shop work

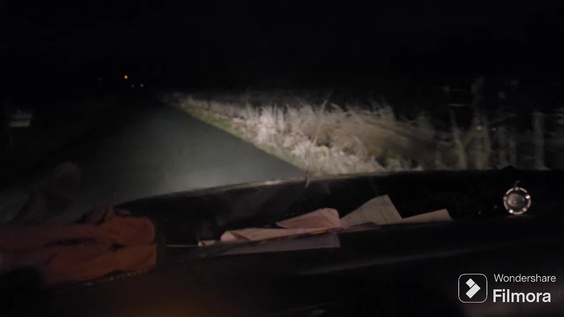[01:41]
I get pulled over for being on my phone alright guys in this episode there goes a Wumpus cat it's gone I don't know where it went